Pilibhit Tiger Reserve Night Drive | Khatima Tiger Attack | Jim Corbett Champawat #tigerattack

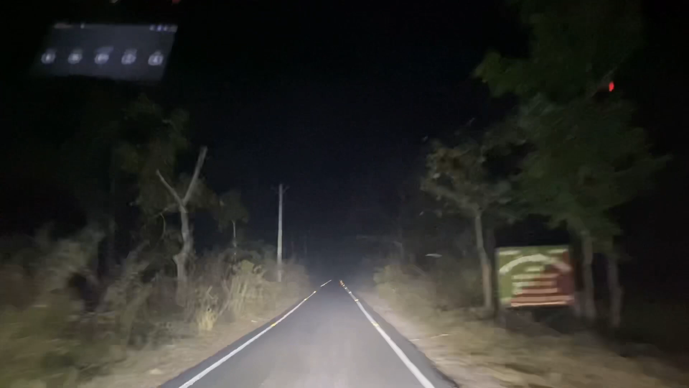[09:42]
कर दोस्तों यह एरिया थोड़ा खुलासा आ गया खुलासा मतलब जैसे पेड हैं इनके बीचे ऐसा जैसे ग्रास लैंड जैसा एरिया